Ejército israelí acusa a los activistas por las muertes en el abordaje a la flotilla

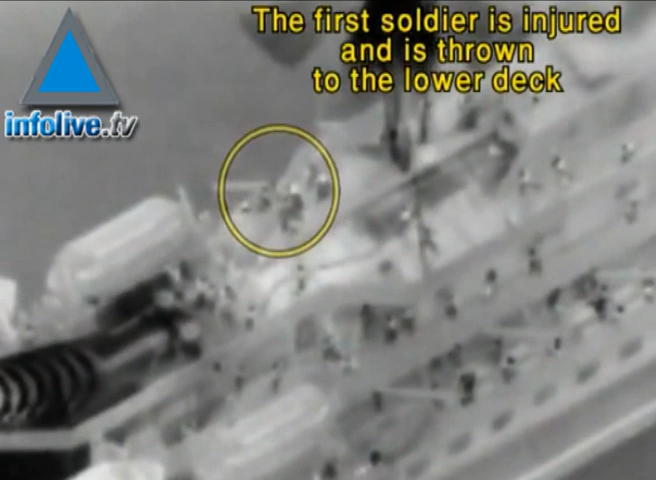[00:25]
La operación tuvo lugar en horas de la madrugada,
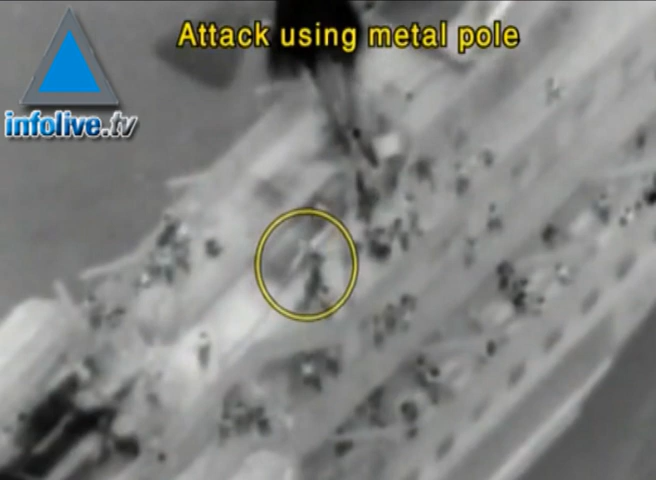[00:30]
pero con el correr de las horas se pudieron ver los primeros videos filmados tanto por los pasajeros como por el ejército israelí.
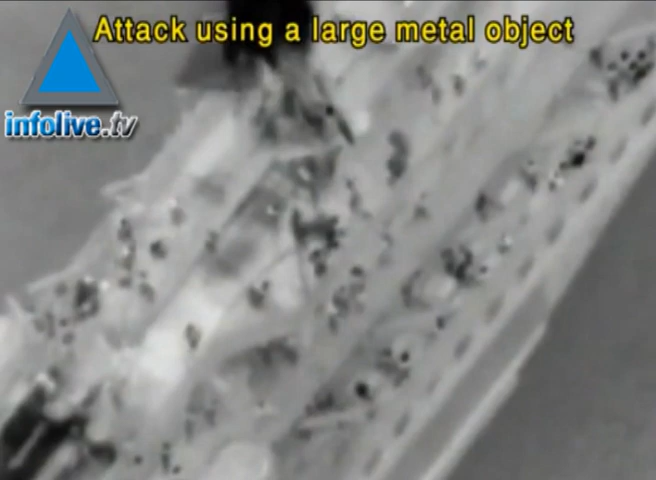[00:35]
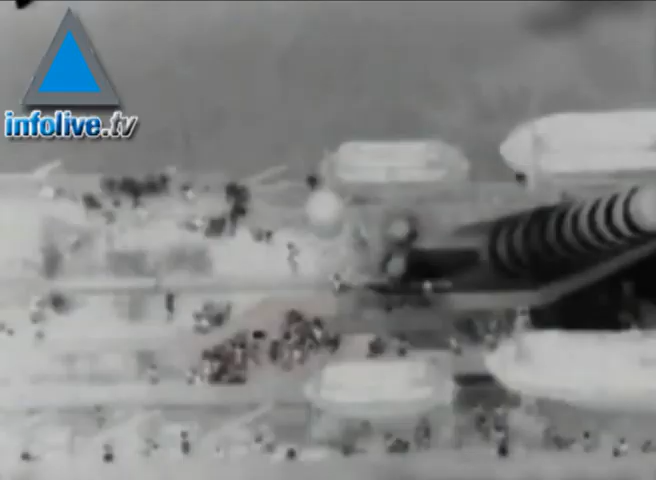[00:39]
Allí se ven como al desentar los soldados a la cubierta
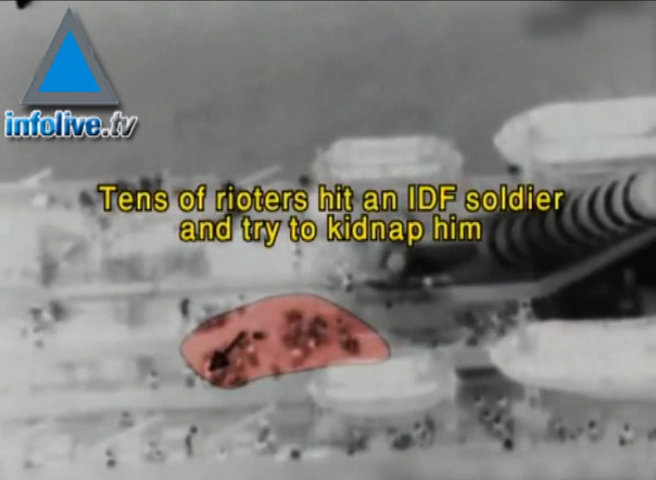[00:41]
son atacados por decenas de activistas con cuchillos y palos de metal. Varios soldados resultaron heridos. Por la noche frente a las cámaras de televisión dijeron que se defendieron temiendo por su vida al sentir que los querían hinchar.
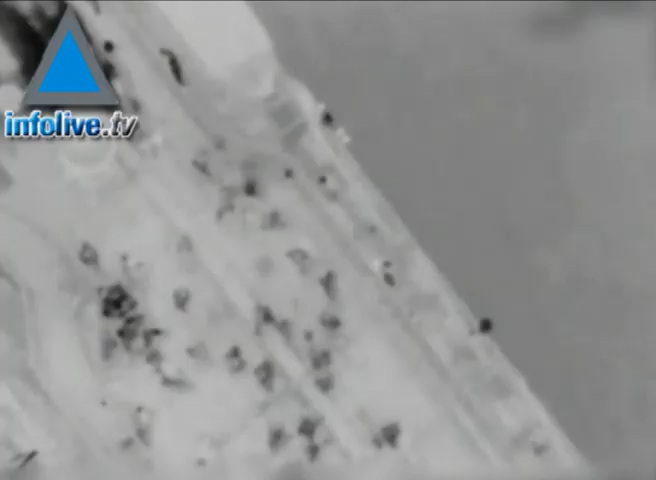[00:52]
Sin embargo, también hubo críticas a la organización de la operación,